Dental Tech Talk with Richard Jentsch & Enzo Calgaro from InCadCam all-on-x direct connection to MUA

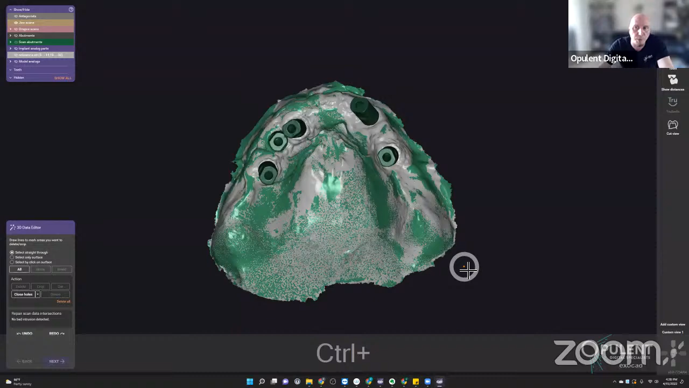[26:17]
We can take a look at where the scan bodies are,
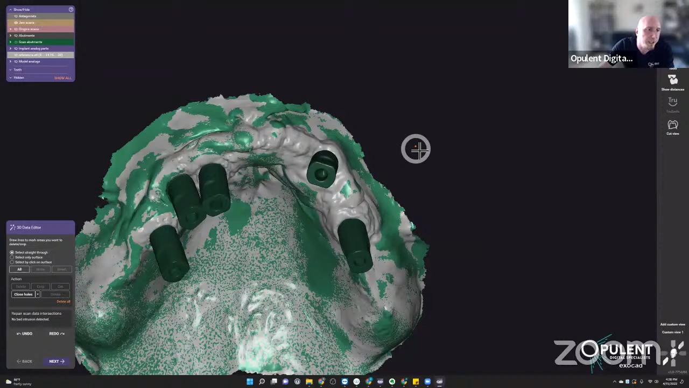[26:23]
like Enzo was already saying, those were milled, probably been a PMMA, I would assume.
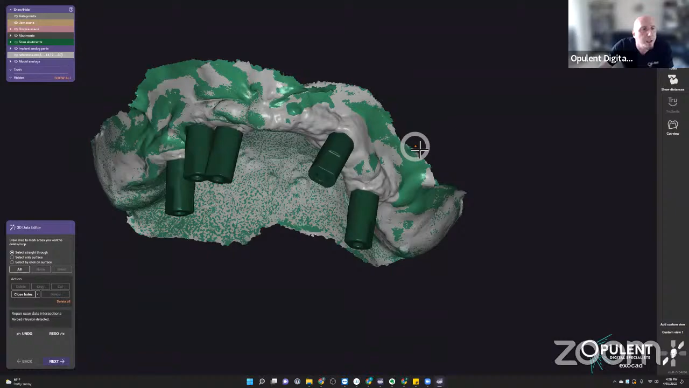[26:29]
And to be here, fully fair and full disclosure, if I'm hiding the scan data,
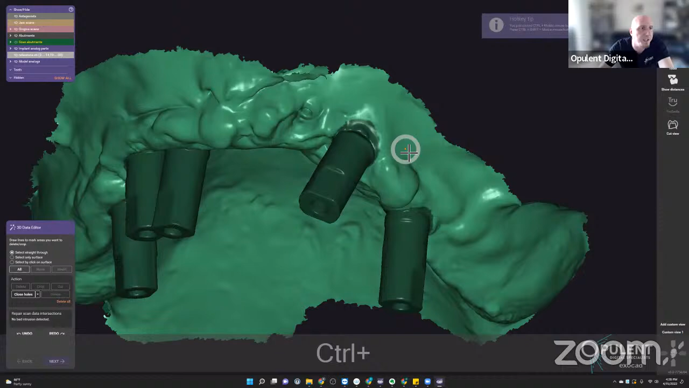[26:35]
you can see that was actually an implant, which hasn't integrated. Yeah.
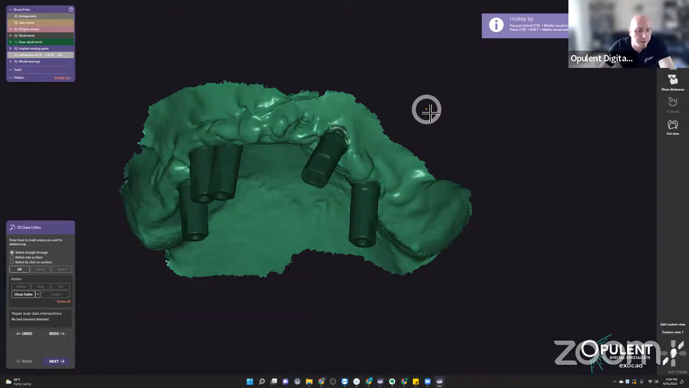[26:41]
So we changed the scan data here a little bit. As if there was another one graph done,
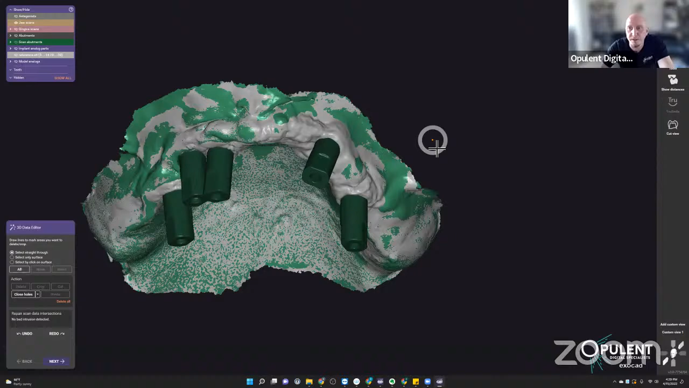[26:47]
the implant was taken out and everything has sealed up again. Okay. And then if you're looking at the at the positions of the implants, sometimes they are placed a little bit more posterior,
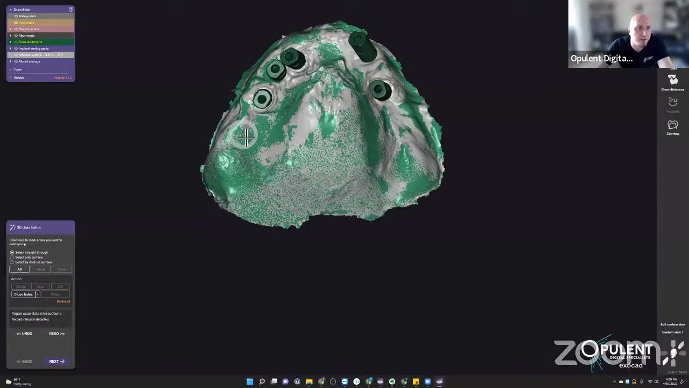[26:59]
which maybe would have helped the case, and then this end for sure gets too long. So I would have probably reduced the cantilever on that than if we weren't just designing that for fun right now.
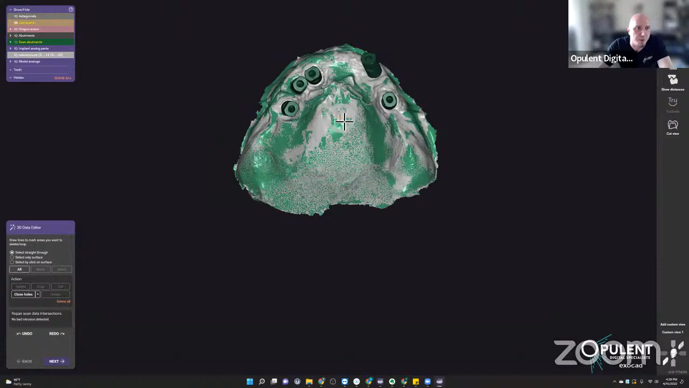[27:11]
Okay. And what are the goals actually? Let me go back. Richard, may I just real quick? Yeah, sure. You said, you talked about the scan bodies being milled, right?
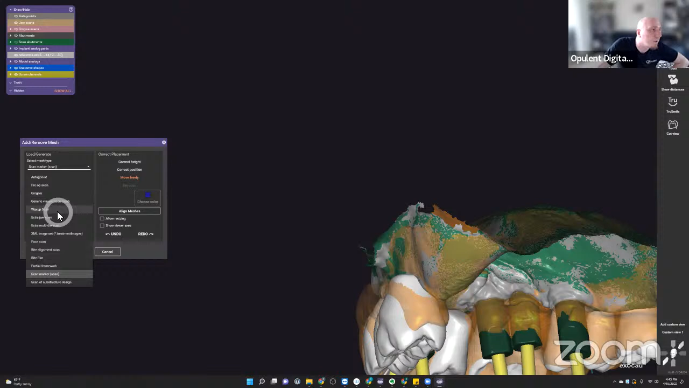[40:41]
Pre-op scan. Load. Should have been there. I'm confused why it's not.